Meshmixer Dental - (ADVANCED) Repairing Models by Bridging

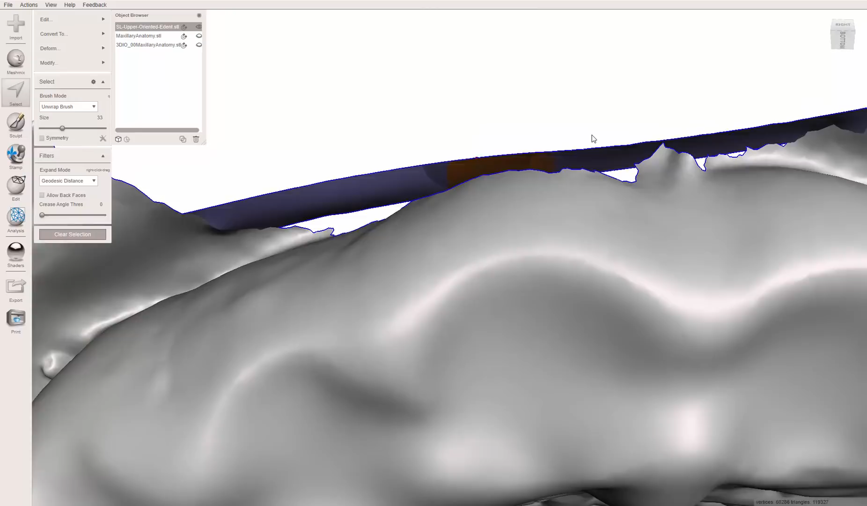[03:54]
I want it to be the entire length of this bridge. So, I'm going to hit shift T. Here's the fall off.
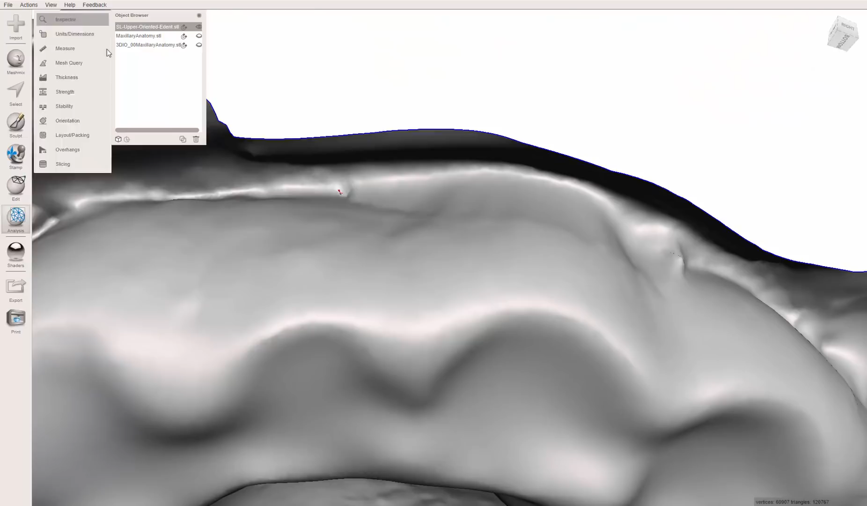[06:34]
Just go to inspector, it lights that up, click that little sphere, and now it's gone. Anyway, so now I've got a vestibule to work with.
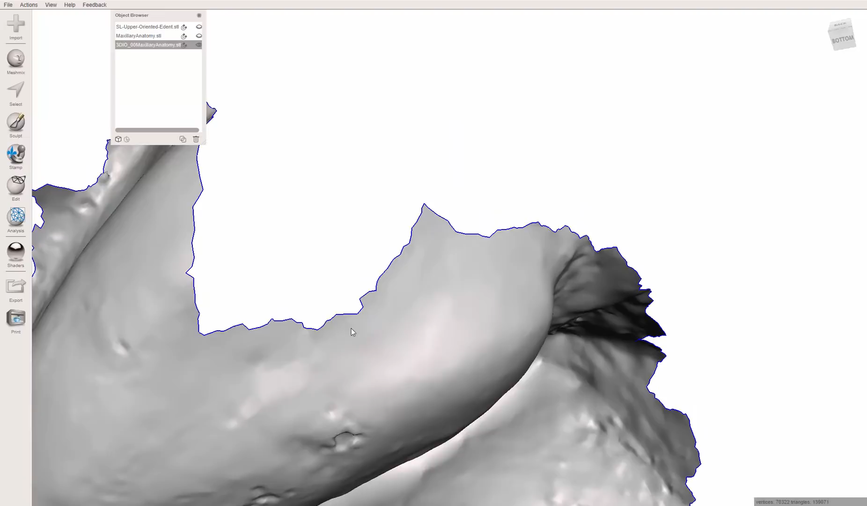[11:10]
through the computation off a little bit. So here. And then I'm going to dial this down a little bit.
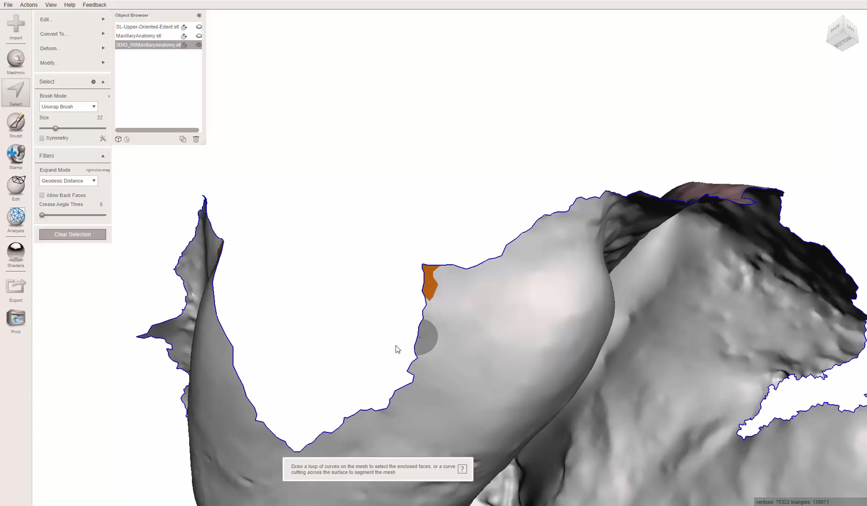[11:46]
So instead, I'm going to hit, sorry for the delay here.
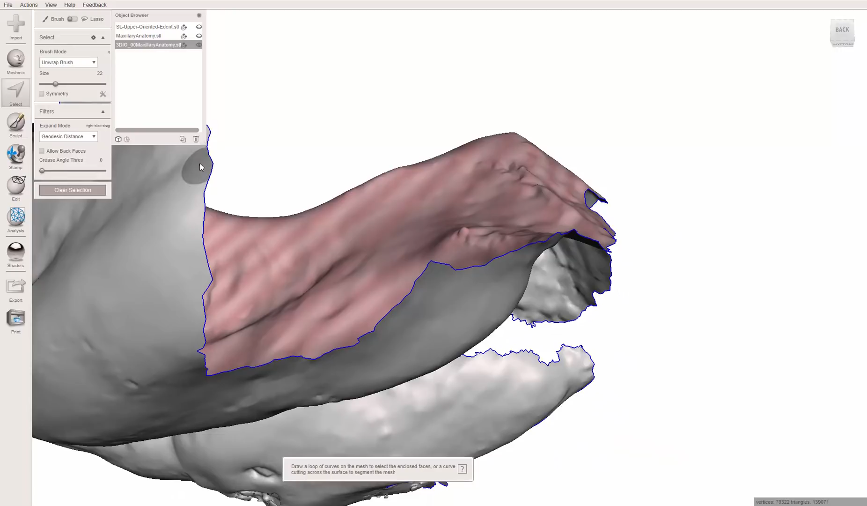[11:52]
I did this a long time ago on this model. And now control B.
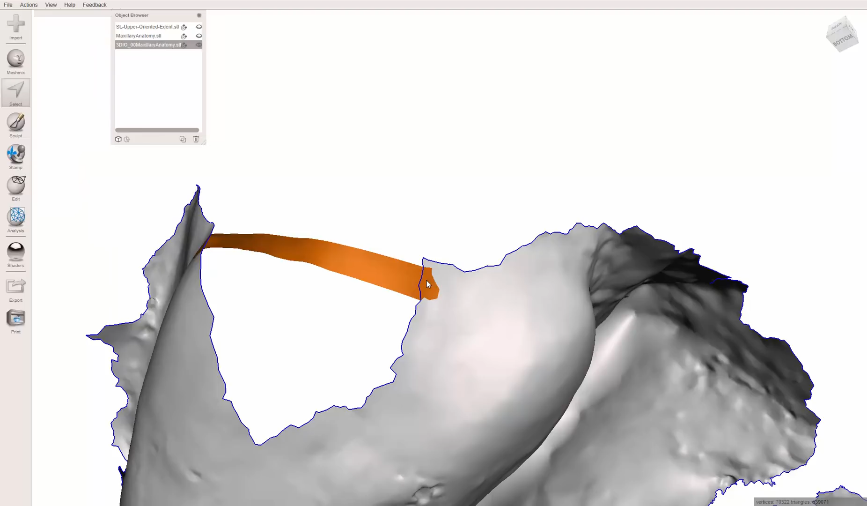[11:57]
So it's nice and smooth. That's fine. So hit that.
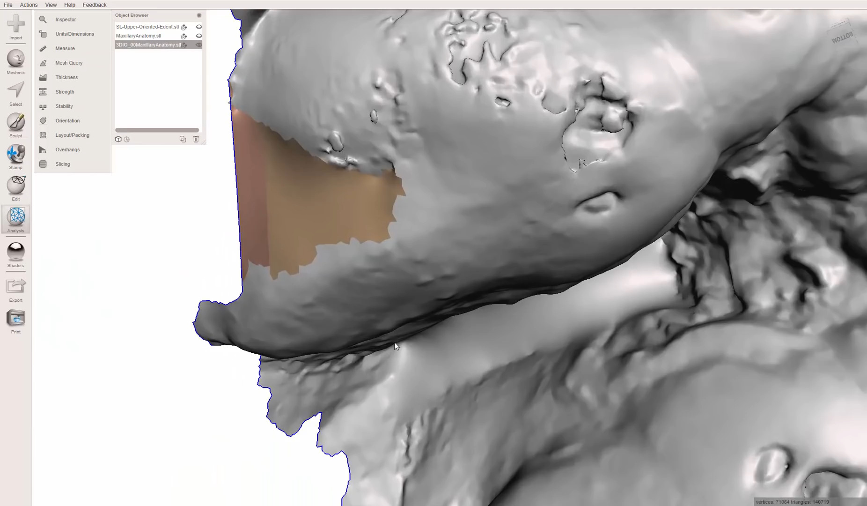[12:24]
It's, you know, we are just guesstimating data here. But using the the neighboring anatomy, I think that's pretty spectacular. Something that, you know, I honestly can't think of what other tools I could use to accomplish that.